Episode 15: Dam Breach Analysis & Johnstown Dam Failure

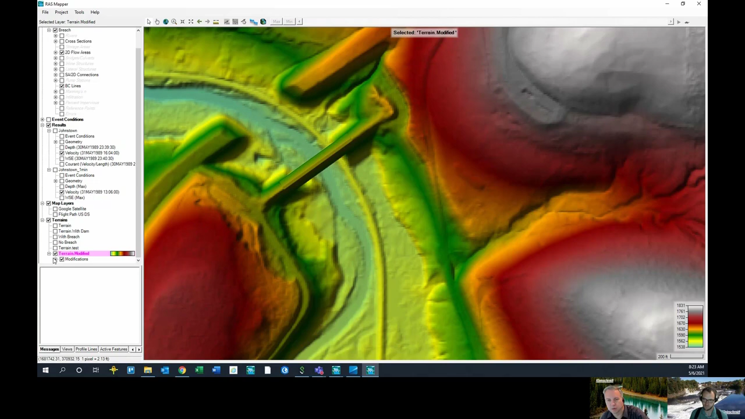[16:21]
Yeah, so Ben, it almost looks in this view like you've created a bridge deck versus a dam that fills all the way to the bottom. And I assume that's just kind of a graphical thing. It actually does extend all the way to the bottom, right? Yeah, so if we, again, anytime that you want to explore what the elevations in your terrain are,
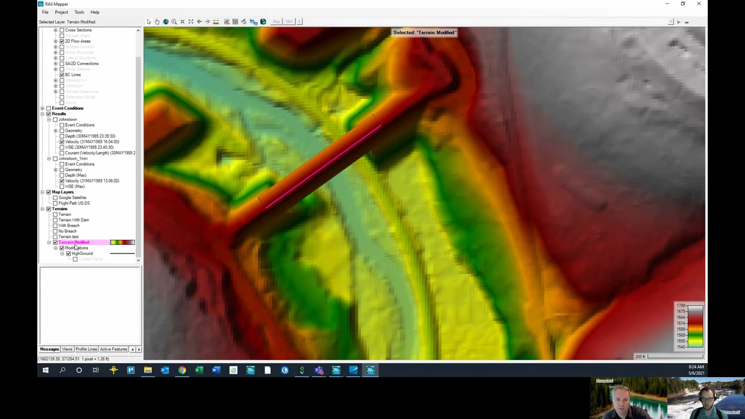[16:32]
you can always select the terrain that you want to explore and then just hover over it and get an idea for what the elevations are here. So you can see that if we go to the edge here where Chris has talked about, it looks like there's a bridge deck. We do have a pretty serious drop off. So we go from about 1596 down to 1543. So we do have a 50-foot drop off here on the edge. And so, again, that's not a perfect representation of what this dam looked like. There was likely some more gradual descension here.
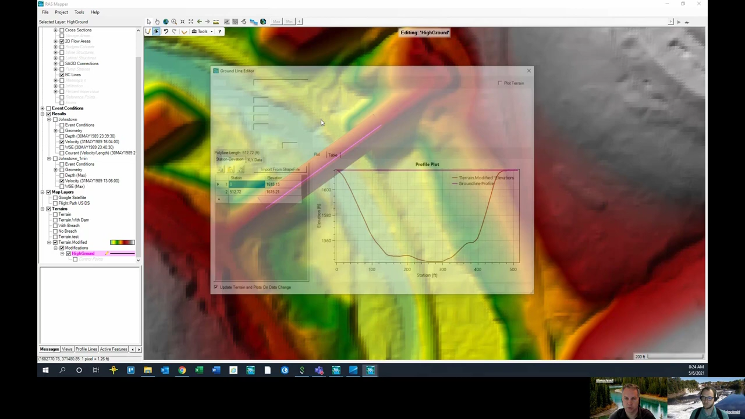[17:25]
And if you wanted to extend those slopes, you would just go back to the editor and change the – how would you change that? Yeah, so you come down here. Again, if we want to go into each one of these, so you can change the top width, which is going to change the width here that you see in this cross section. You can change the left side slope and the right slide slope, which is going to adjust the slope here. And then the maximum extent width, which is going to be the maximum width that you want to modify on either side of your top width. So that's the limiting thing right there. Correct. Yeah.
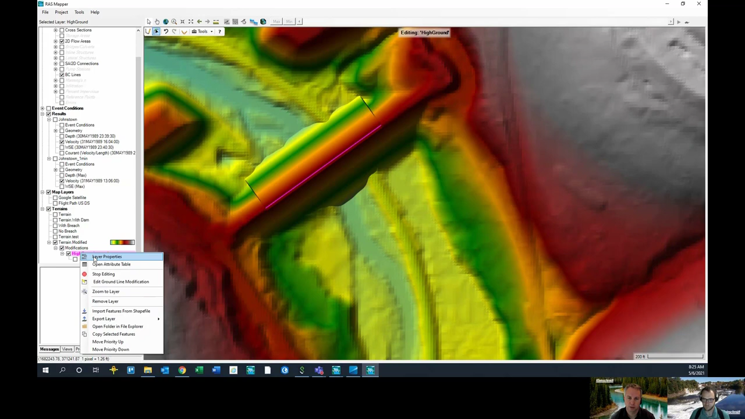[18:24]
You can see that. There you go. Yeah. It's a little bit better. And you might play with the slope a little bit to line up the elevations because there's a little disjointedness going across there. But, yeah, that's cool. Yeah. So, again, if you were really focused on replicating the existing – or at the time, the existing structure, you could spend, you know, a good amount of time adjusting this. Let's see. So in this case, you probably want to make it steeper. No, I think that's shallower. Yeah. Try one and a half. Yeah. Thank you. Let's see what this does if we adjust this down.
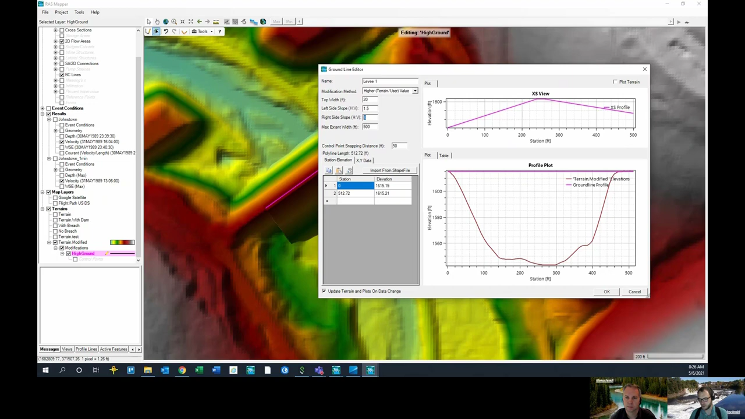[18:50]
It's actually fixing it in real time. That actually looks really good on the downstream anyway. Maybe the upstream might need a shallower slope. Sure. So, yeah, Chris, I think that's a good little exercise there in, you know, not only just adding that terrain but tying it into the existing terrain. Yeah. So that was a good idea to do that. Again, for a dam breach analysis, and I'll show you guys the extent of this 2D model. For a dam breach analysis, the size of what we're doing, you know,
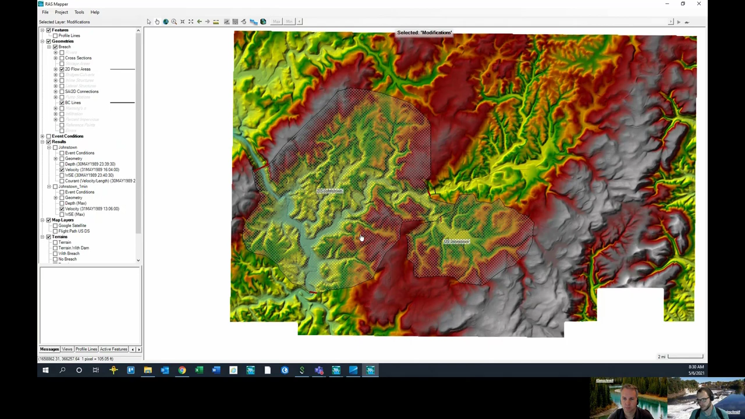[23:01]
So, that was the general model setup that I had. I did spend some time adding some refinement regions to represent the channels you can see. And then we had that SA2D area connection that represented the dam itself. So, if we look at a few videos of what the results of this was, let me go ahead and pull up a few videos that kind of capture what
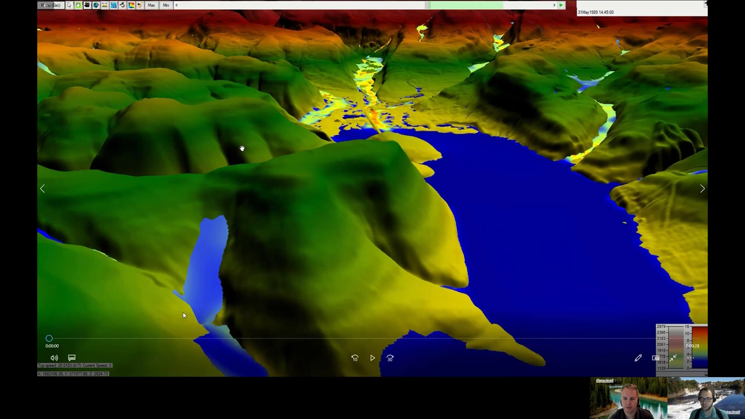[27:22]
We had a couple people from HEC actually come on and talk us through what that 3D viewer looks like and how to utilize it. So I highly encourage you to use that video if you want more information on the 3D viewer. So this video, again, is, is shows basically just downstream of the dam. So we're going to kind of zoom down here. This is the looking at the, uh, face of Johnstown dam from the downstream direction. And you're going to see as that breach occurs, um, the downstream water service elevation increasing pretty drastically. We see a dropping of the downstream water service elevation and those really high velocities, um, that are, that come with the dam breach analysis.
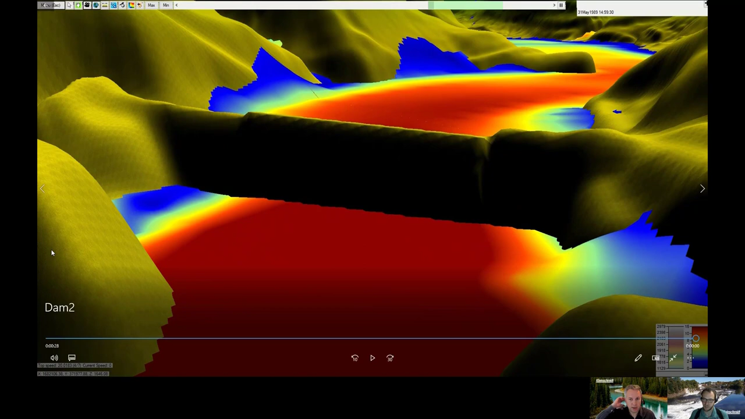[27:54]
And it's, you can see clearly that the model does not actually show a breach in the dam. So in case anybody's wondering about that,
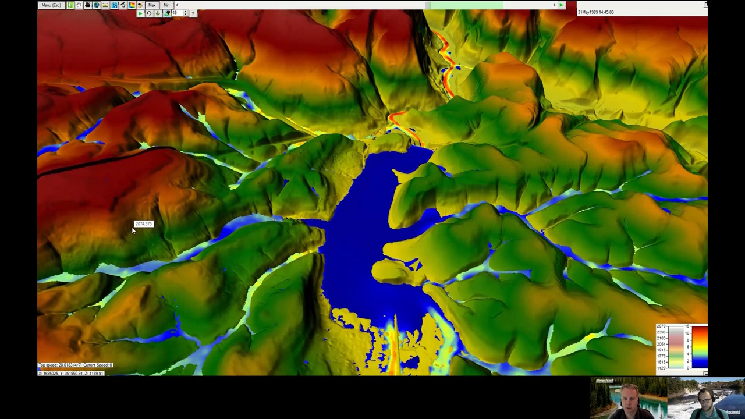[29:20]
So looks like the elevation is exaggerated a certain amount to kind of make it show better, right? Yeah, for sure. So again, you can see it moving downstream and you're going to notice the dam breach pop here, right?
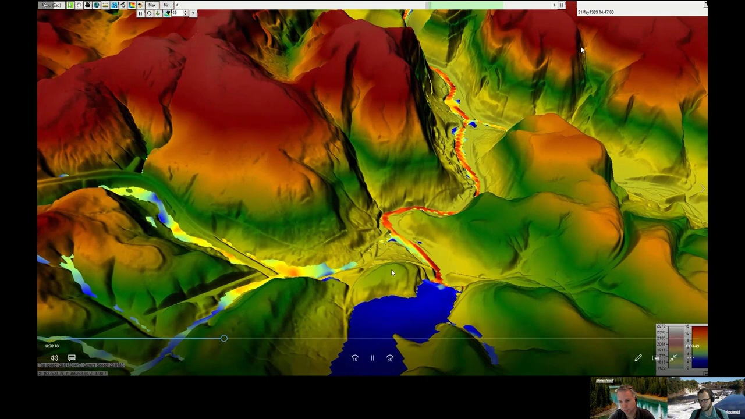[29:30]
As we cross over that dam and then we're going to kind of chase that breach wave moving downstream.
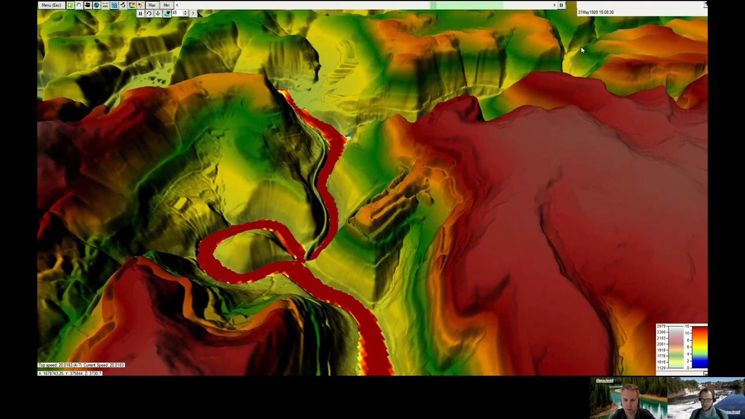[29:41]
And again, this is, this probably took me 30 minutes to set up, um, but it's an extremely powerful way to display results, um, of any hydraulic model that you have, but particularly a dam breach model. If you have a client or if you have, you know, if this is part of an emergency action plan that you want to develop some, some material for those that could be affected to understand the significance of a dam breach. This is a great way to, to do that. Then we're right over the town of Johnstown.
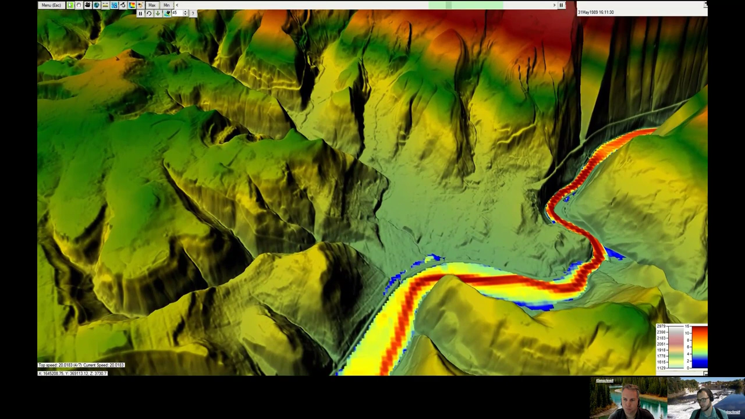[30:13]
You can see how inundated the area is and then moving downstream into the, the canyon area downstream of, of Johnstown where there isn't quite as much flooding. So, this is really awesome, Ben, really cool looking.